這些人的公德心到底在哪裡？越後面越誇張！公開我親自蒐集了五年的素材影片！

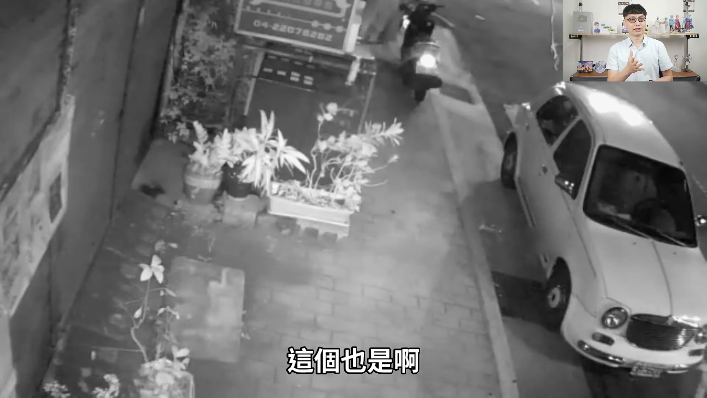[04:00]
那這個也是啊走過去就把人家機車給推倒那台機車雖然說停在那邊不應該啦這是人行道但是應該也不至於愛到他吧所以這些真的都是我覺得很沒有公德心的事情好那來跟大家分享一下就是我的心得還有我做這部影片的一個動機好了就